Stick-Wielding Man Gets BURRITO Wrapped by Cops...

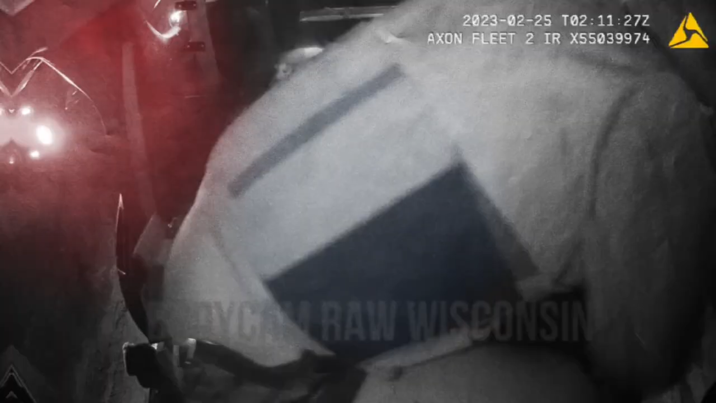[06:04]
Moving back onto the subject, the officers are still trying to get him to go to the patrol vehicle so they can take him to jail.